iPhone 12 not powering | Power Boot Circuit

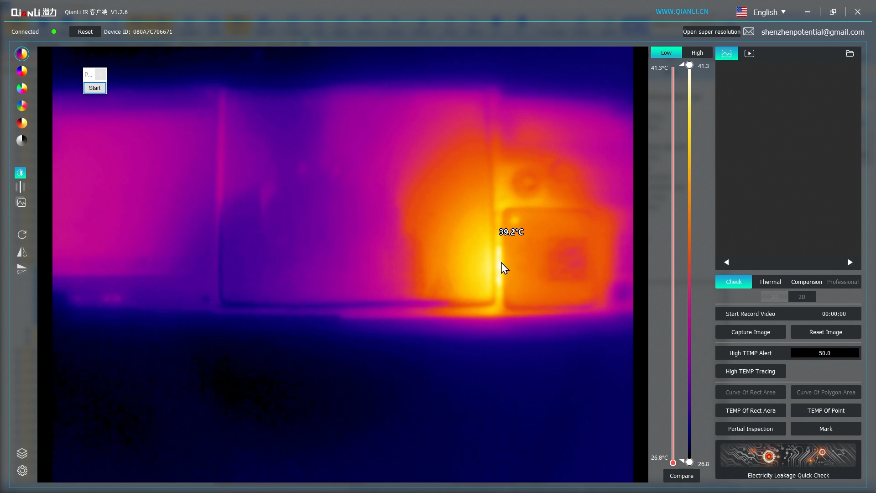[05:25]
On screen: scale top 41.3°C, scale bottom 26.8°C
So, I'm going to just power off this and I'm going to come to my schematics. So, we are seeing that we are getting hot right here, right?
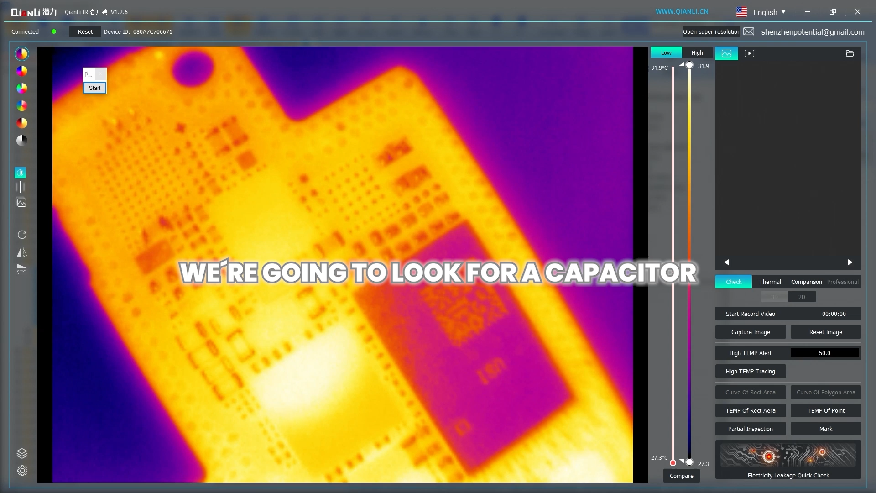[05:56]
On screen: scale top 31.9°C, scale bottom 27.3°C
What we are going to find is one of those capacitors that... ... that's why we are going to turn on. Let's see. Ay, miren, ahí lo encontramos, ya vieron? Aquí está, miren. Uh, uh, uh. Este desgraciado.
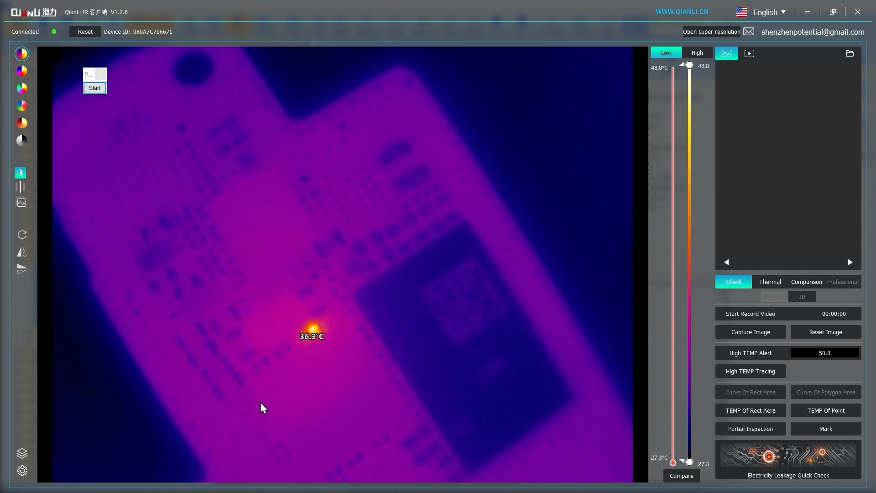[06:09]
On screen: spot 36.3°C, scale bottom 27.3°C
Este es el desgraciado de los... Este de acá, miren. Uf, vean esto.
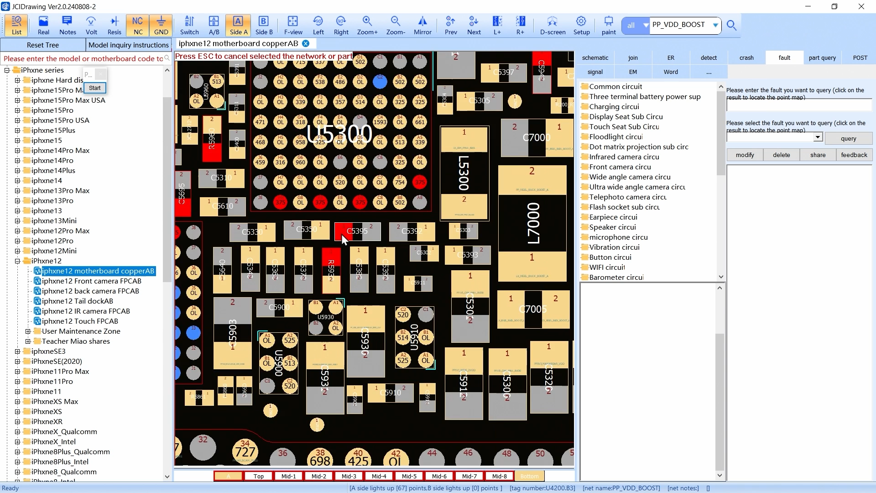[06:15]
Entonces sí había que separarlo. Aquí está, tuc. Ahí está, miren. ¿Qué más quieren?
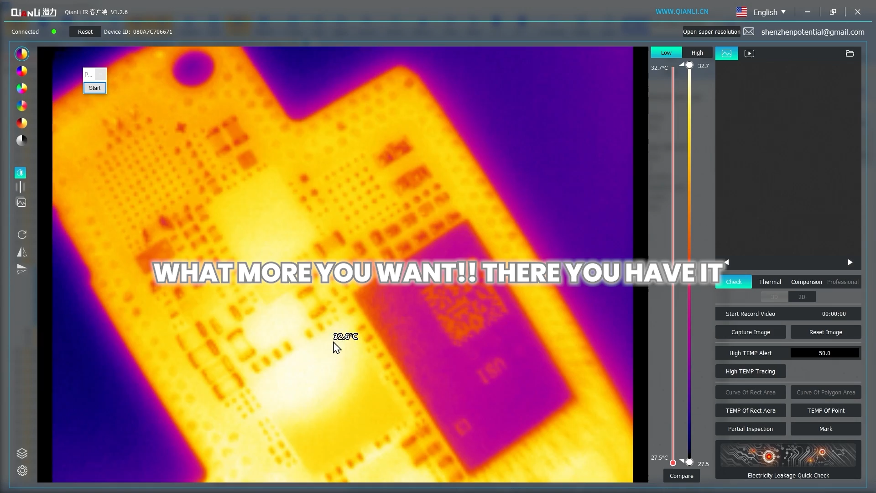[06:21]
On screen: scale top 32.7°C, scale bottom 27.5°C
Aquí está el ingrato, okay? Okay, entonces voy a remover lo que es el... Estoy encontrando que este es el problema.